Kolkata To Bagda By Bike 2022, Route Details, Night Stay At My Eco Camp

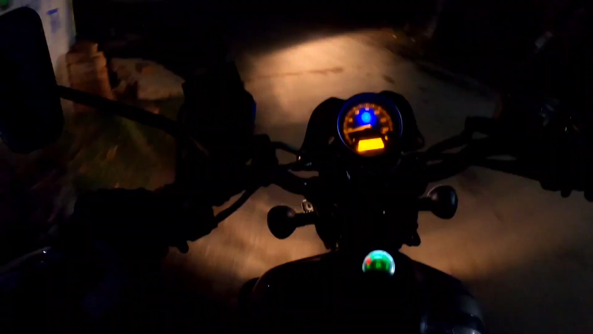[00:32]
এখন বাজে 4:30, 17,136 কিলোমিটারের রাইডটা শুরু করলাম। দেখা যাক আমি কতক্ষণে আমার বাগদা, ও বলবো না বলবো না, উফ থাম্বনেলেই তো বুঝে গেছো, যাই হোক বাগদাতে কতক্ষণে পৌঁছাই। ভোরের আলো ফুটতে চলেছে, আমি পৌঁছে গেছি ধুলাগড়ে, আর আমার সঙ্গে আরও দুজন দেখা যাচ্ছে।
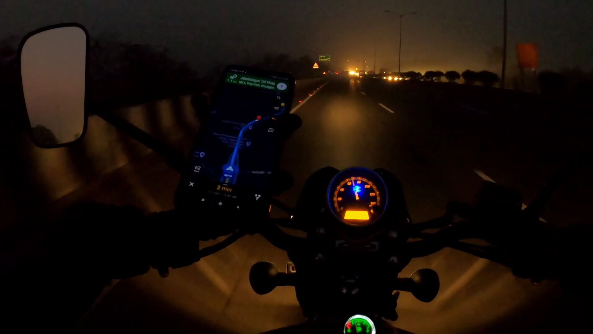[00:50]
চলো ব্রেকফাস্ট করতে করতেই তোমাদের সাথে আলাপটা করাই। আচ্ছা আমি আজকে 20 মিনিট সেভ করেছি,